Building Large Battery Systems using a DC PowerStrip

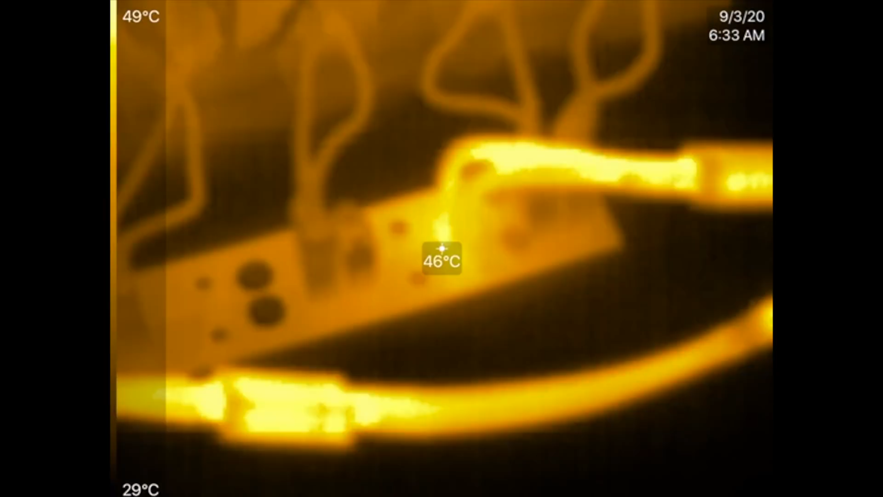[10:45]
On screen: spot 46°C, scale top 49°C, scale bottom 29°C
And on this side, it's 46 degrees with 50 amps. I don't know why that is.
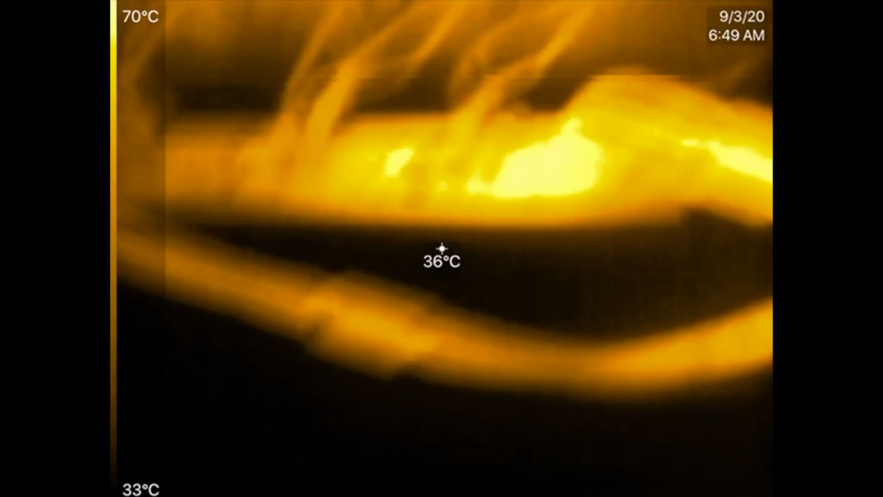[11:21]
On screen: spot 36°C, scale top 70°C, scale bottom 33°C
And let's see now this side is getting about 32 amps and it's at 50 C.
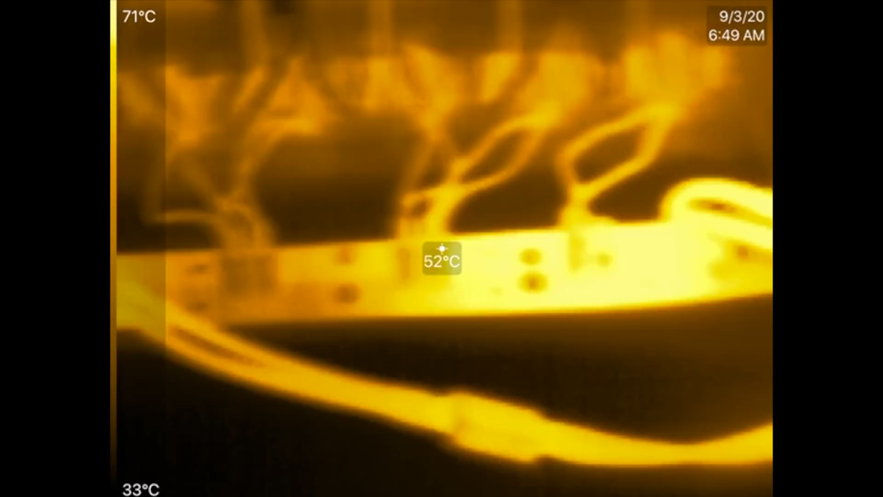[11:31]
On screen: spot 52°C, scale top 71°C, scale bottom 33°C
This side over here. Oh, yes. This side is getting 50 amps. What does it say right now? Yeah. 52 amps.
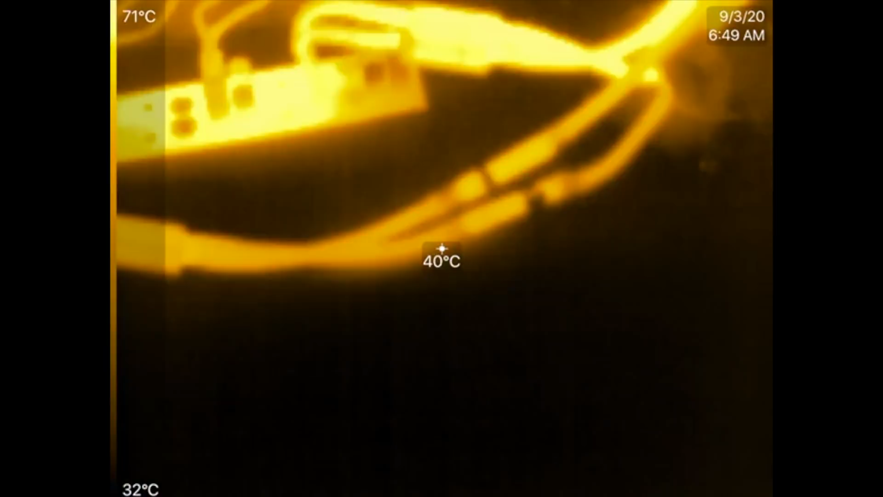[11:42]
On screen: spot 40°C, scale top 71°C, scale bottom 32°C
And it's, uh, at about 70 degrees C.
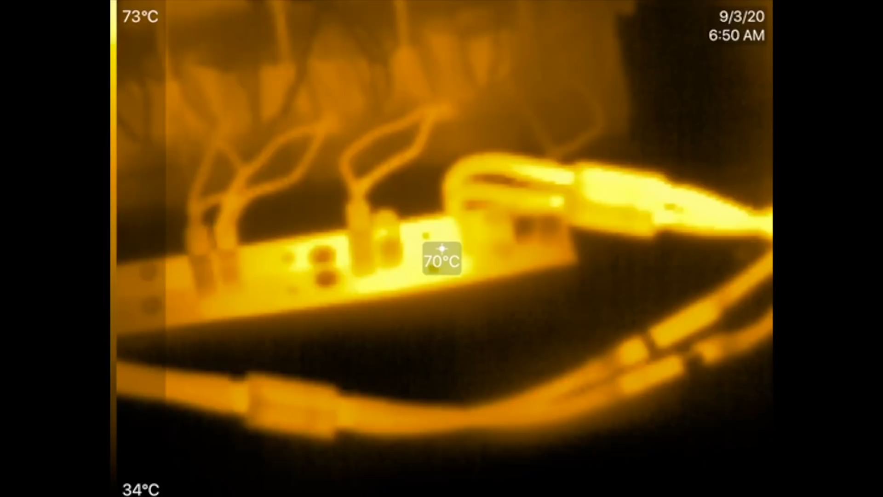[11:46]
On screen: spot 70°C, scale top 73°C, scale bottom 34°C
So now it's better. I don't know.
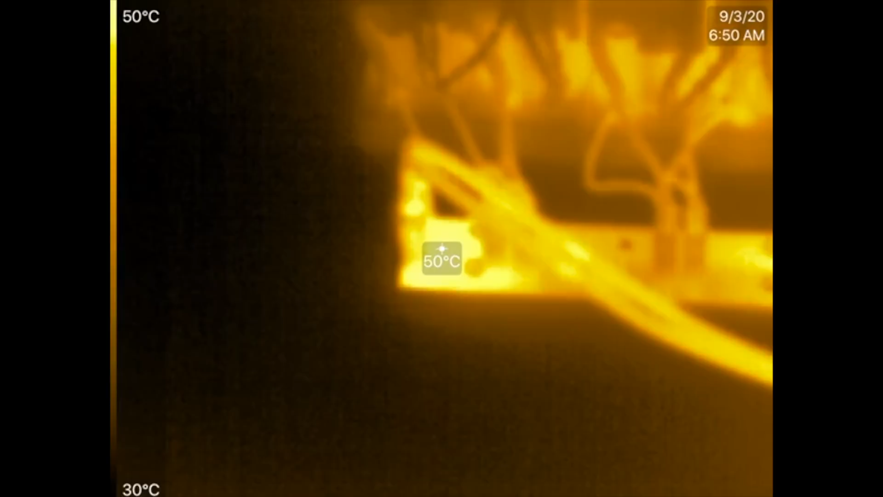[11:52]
On screen: spot 50°C, scale top 50°C, scale bottom 30°C
Uh, there's a, there's a 20 degree difference and
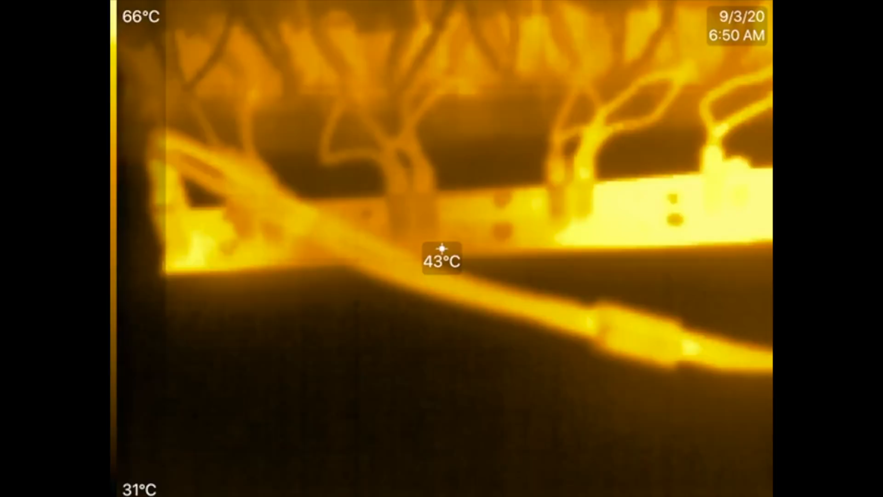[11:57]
On screen: spot 43°C, scale top 66°C, scale bottom 31°C
there is about a 20 amp difference between this side of the board and that side of the board.
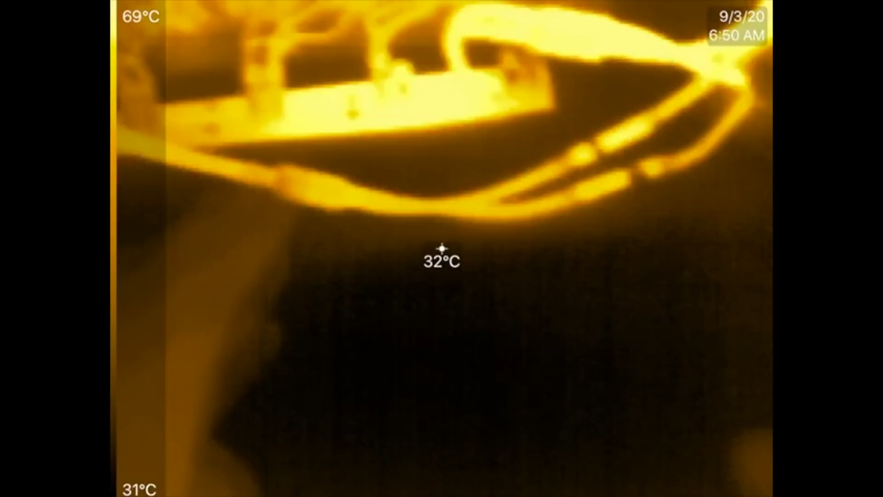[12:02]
On screen: spot 32°C, scale top 69°C, scale bottom 31°C
So that's where stuff starts getting dicey for me, right?
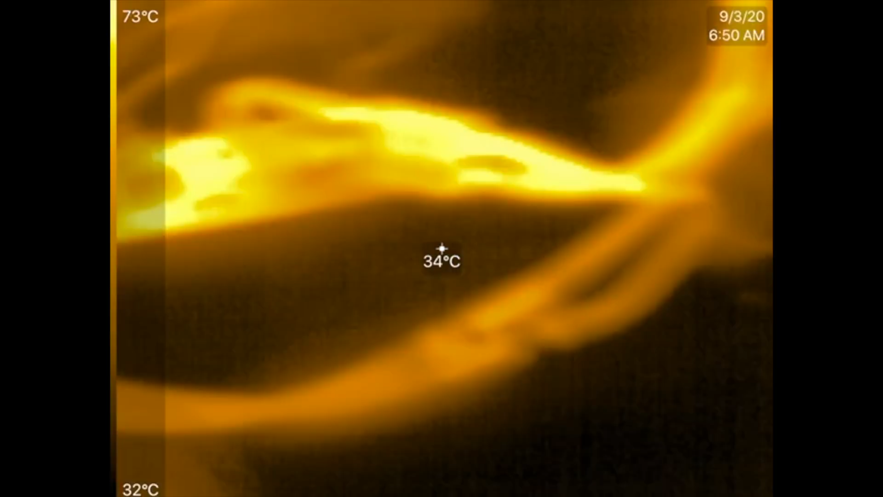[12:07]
On screen: spot 34°C, scale top 73°C, scale bottom 32°C
I'd say you can run it at this. You can run 80 amps continuous and it won't go past this voltage. 70 degrees C. That's, that's a bit hot, right? Um, of course, if you were to split the 80 amps evenly,
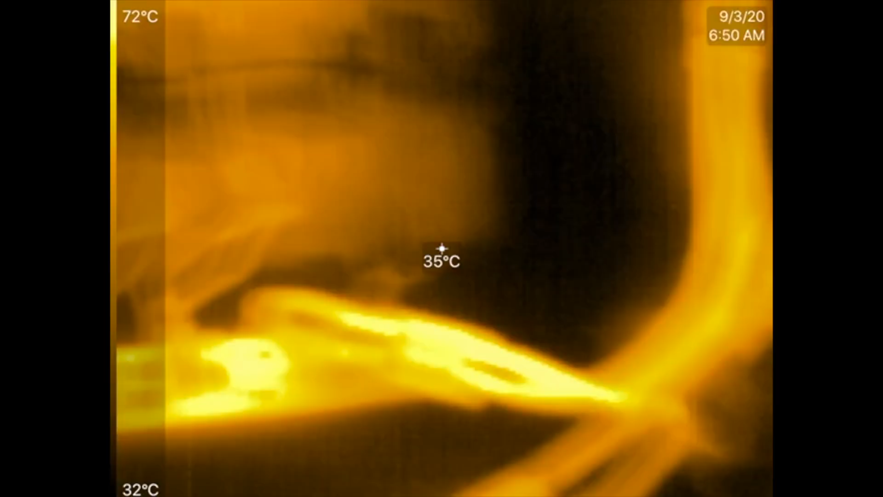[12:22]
On screen: spot 35°C, scale top 72°C, scale bottom 32°C
40 on this side and 40 on this side, then it wouldn't get this hot.
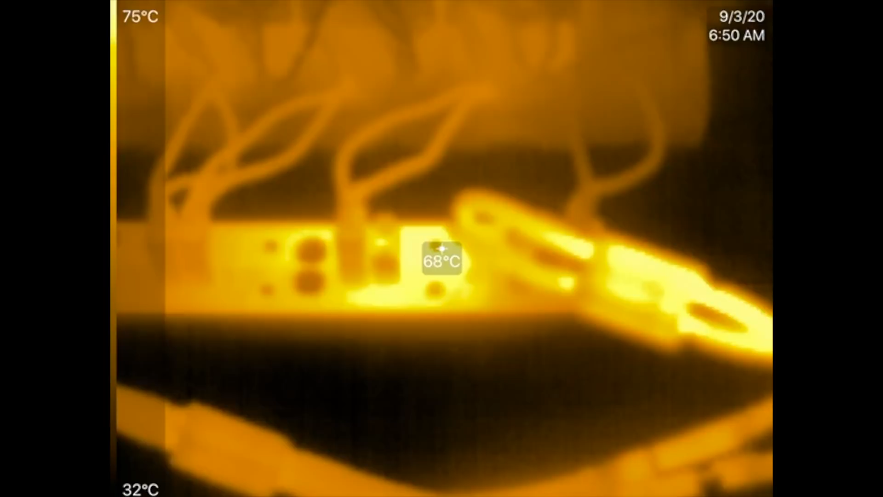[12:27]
On screen: spot 68°C, scale top 75°C, scale bottom 32°C
It would be probably somewhere around 60 degrees on both sides and about 60 degrees Celsius
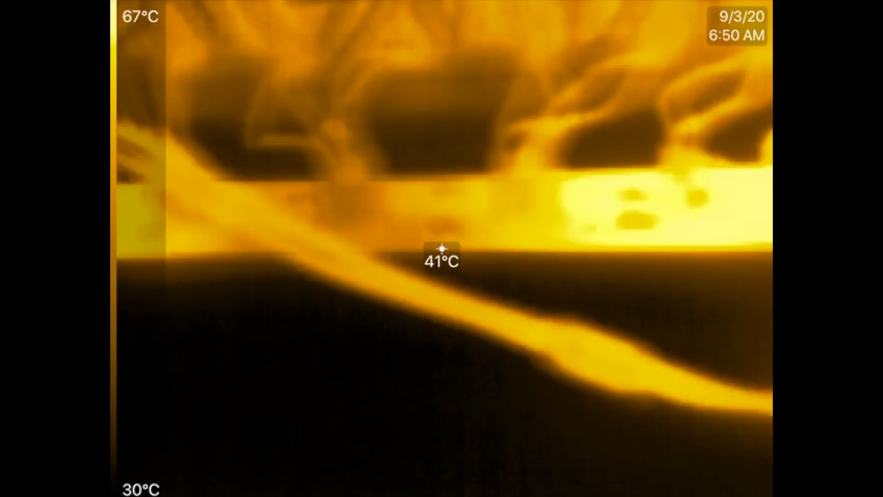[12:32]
On screen: spot 41°C, scale top 67°C, scale bottom 30°C
that I'd say that's about safe to run a PCB on a continuous basis. Anything more than that, then you start running into trouble.